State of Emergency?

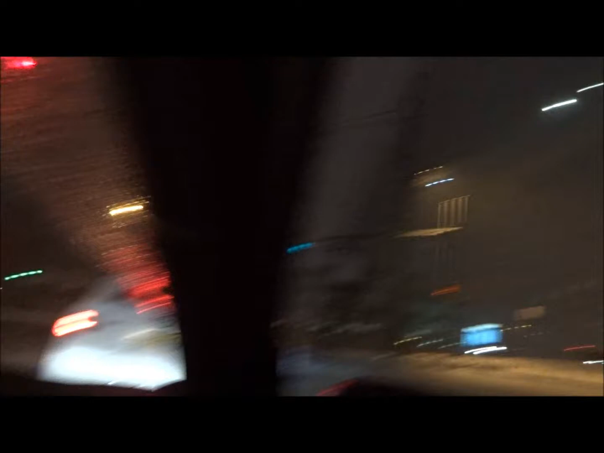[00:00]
But here, guys, I'll show you the light, since you guys can't really see how bad it's snowing here.
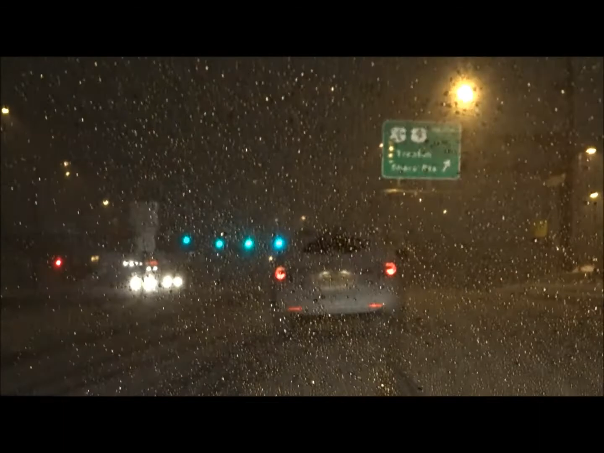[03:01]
Everyone's just driving in the middle, blah blah blah blah blah blah.